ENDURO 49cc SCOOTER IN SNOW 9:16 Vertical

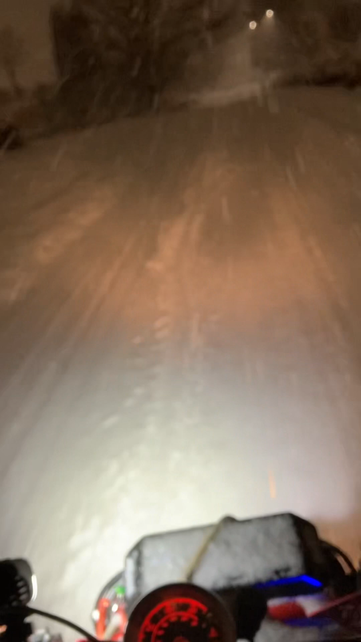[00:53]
and he had to mob through this like higher snow here